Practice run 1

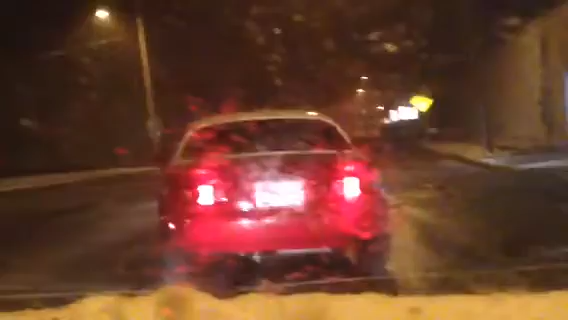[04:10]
What a nub. He's having way too much. Have you driven over the overpass yet? Yeah. It's so fucking bad towards the middle. I know. Why would he go there? I didn't get it. Oh man! You slid. Got the Impala sideways! Yeah! Got the Impala sideways, man! I'm okay with it. Oh, that was funny shit. It was chubby again.